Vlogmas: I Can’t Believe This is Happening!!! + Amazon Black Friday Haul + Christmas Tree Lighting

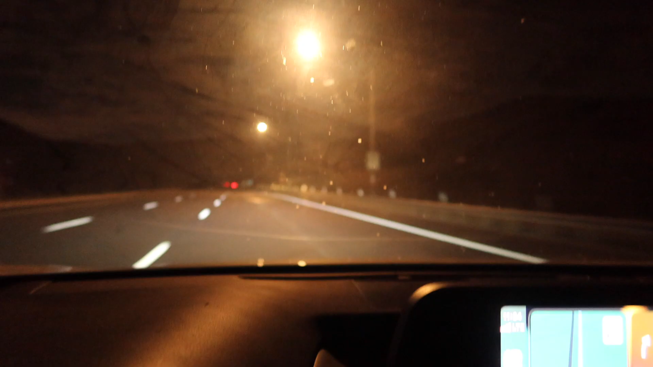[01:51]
Like 11 o'clock, but it's so crazy because this road that I have to take is so dark out here. I was trying to catch it before it was so dark and scary, like I couldn't see any cars behind me, so it was just literally like pitch black. Now in my rear view I can see like headlights behind me, but it was literally pitch black.